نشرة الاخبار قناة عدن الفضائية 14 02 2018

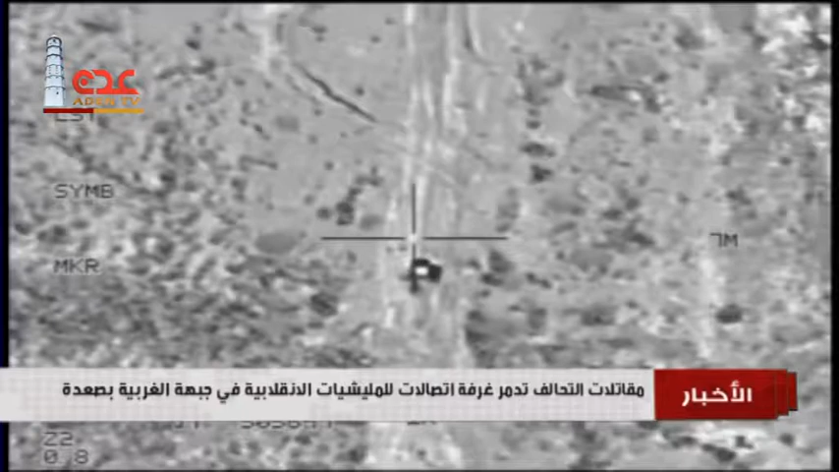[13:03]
وهي احدى الجبهات التي تدار فيها معارك بين الميليشيا الحوثية والجيش الوطني كما أكدت
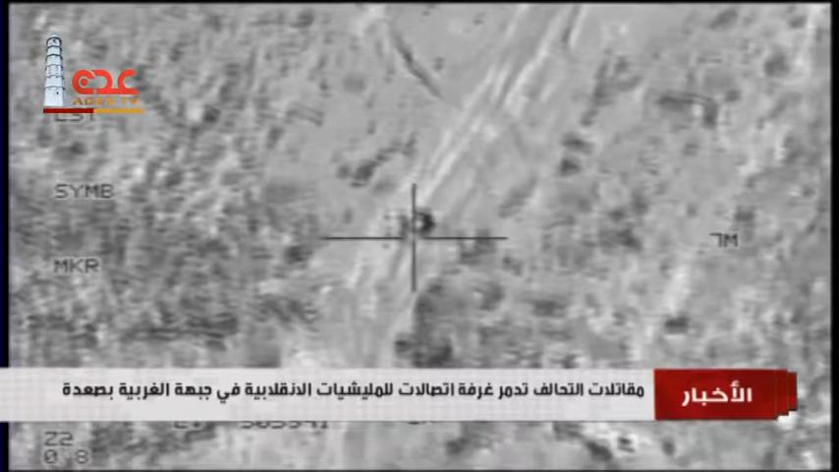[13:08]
المصادر أن طيران تحالف تعامل مع الأهداف التي رصدت رغم محاولة
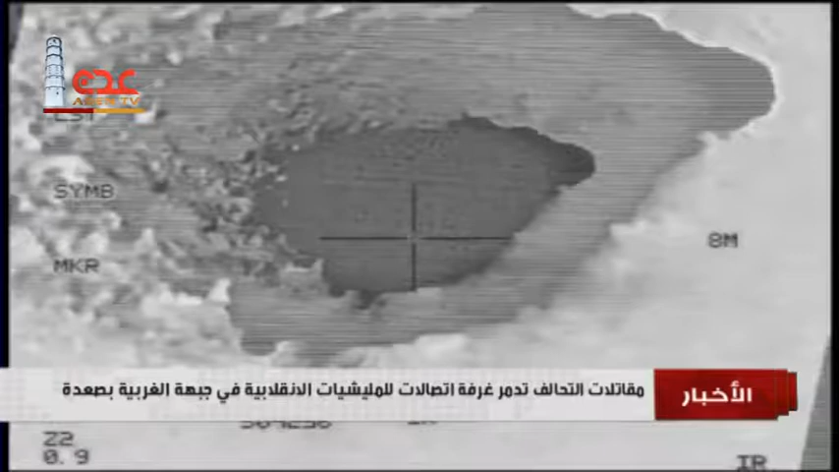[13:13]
الميليشيا اخفاء مواقع الأهداف بين التضاريس الجبلية